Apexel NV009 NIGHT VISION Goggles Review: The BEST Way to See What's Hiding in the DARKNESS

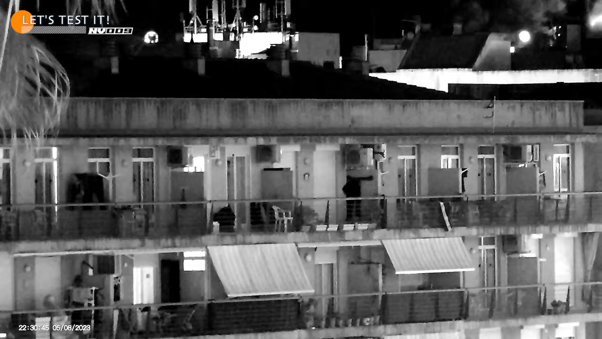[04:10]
The binoculars have a day mode and two night modes, which you can switch between with the button at the top. The night vision range is pretty good.
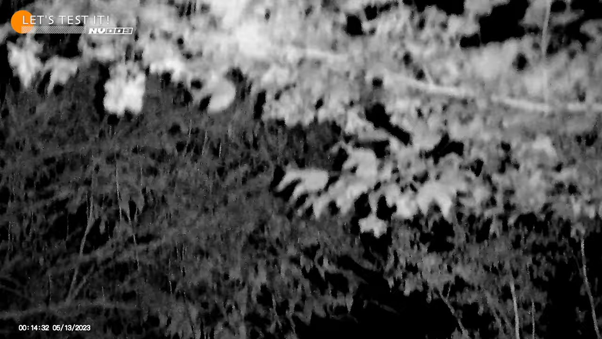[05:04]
I'm back in the UK, we're close to the ruins of Flint Castle in North Wales. It's not very light here, and the sky is cloudy, so it's basically pitch black conditions. Everything looks fine, we can switch between the two infrared modes to achieve different results. The image gets a bit grainy, but the quality and the range are still good. With 850nm infrared light and 3 watts of power, the NV009 delivers some nice footage even in complete darkness, allowing me to see further and clearer than ever before.
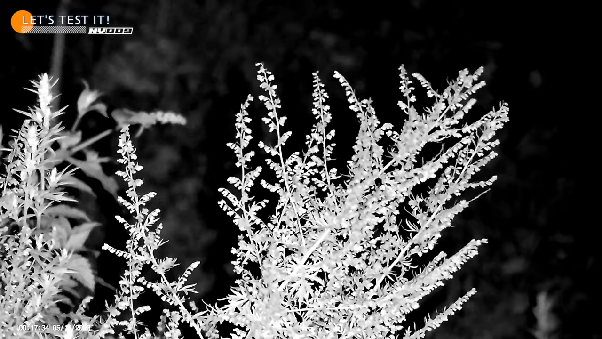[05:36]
Right, let's compare it to a special phone with the night vision built in.
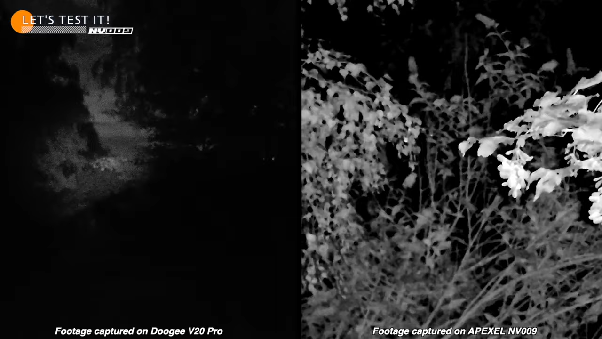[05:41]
The difference is obvious, the binoculars have long distance viewing capabilities. Featuring a 15mm long focus lens and 5x digital zoom,
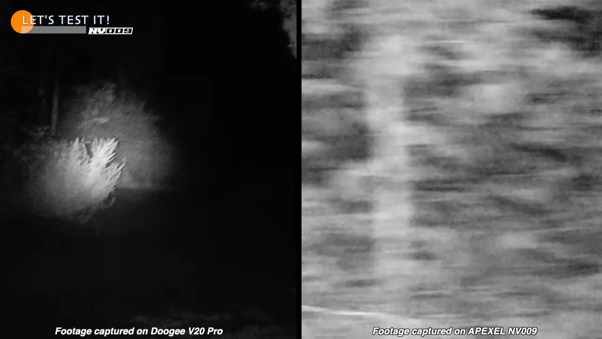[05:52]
the NV009 lets you capture distant objects with nice clarity and detail, making it perfect for hunting or wildlife observation. The phone has much shorter range, so it's not really comparable. The range of the infrared is outstanding. If you compare it to a phone with the night vision, the difference in visibility range is huge, and the quality is also much better. I'm really impressed with this gadget, it's perfect for anyone who wants to see in the dark, like myself.